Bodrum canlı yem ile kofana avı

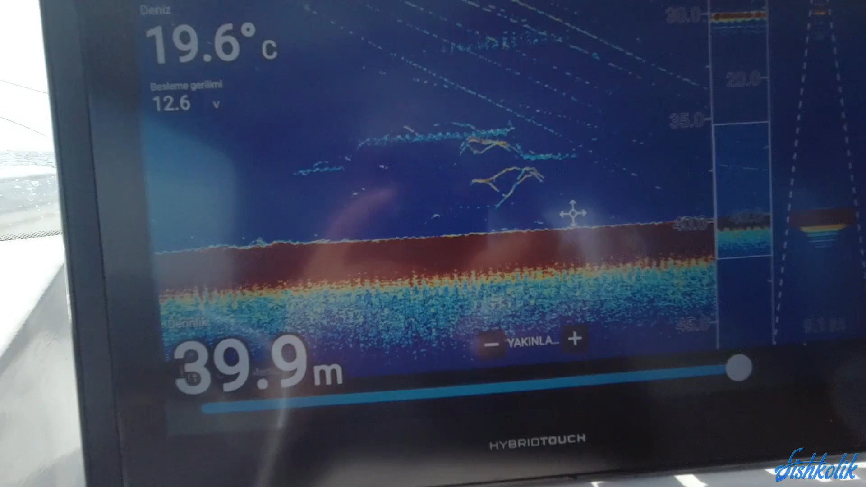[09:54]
On screen: depth 39.9 m, water 19.6°C
Bu balık bana vururken ki, vurmadan önceki görüntü. Şurada görmüş olduğunuz, bir saniye geri alacağım onu.
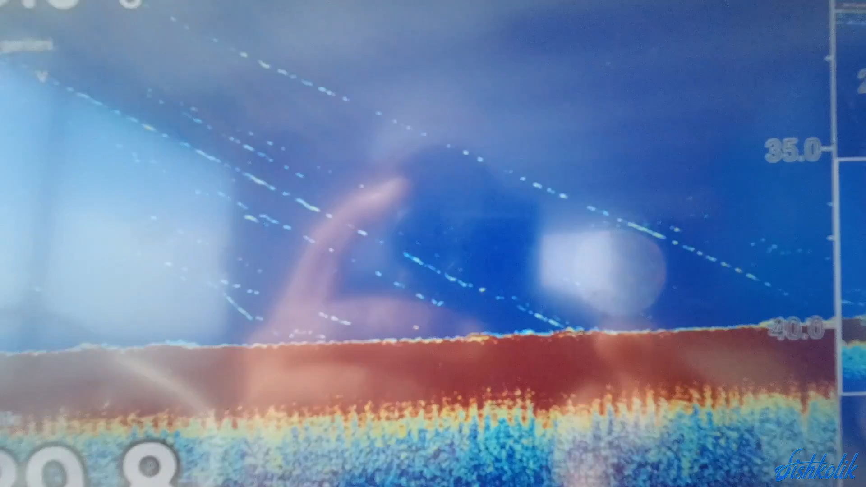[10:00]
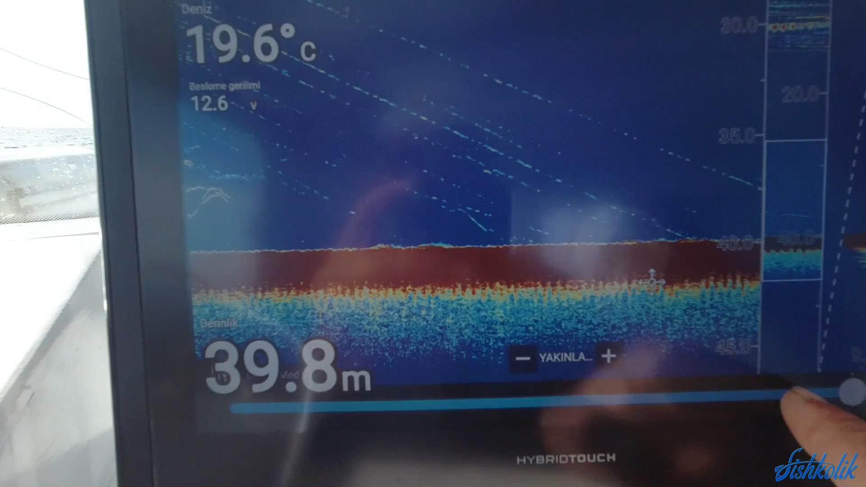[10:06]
On screen: depth 39.8 m, water 19.6°C
Şurada görmüş olduğunuz bu çizgiler, yılan şeklinde çizgiler,